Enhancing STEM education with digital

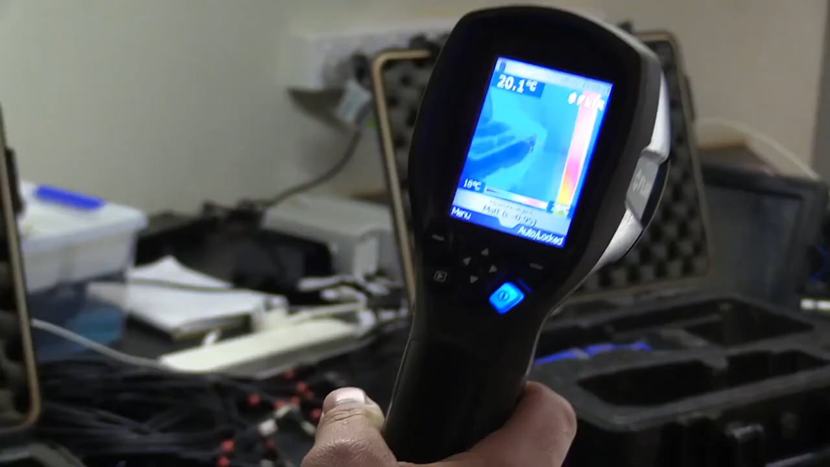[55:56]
On screen: spot 20.1°C
They can use thermal cameras, they can use guide cameras to look for radiation.
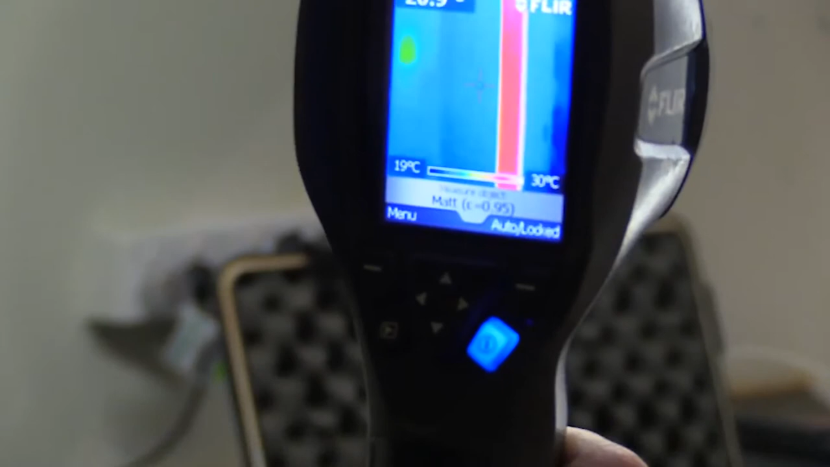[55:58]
On screen: scale top 30°C, scale bottom 19°C
They also have access to a whole bunch of other tools,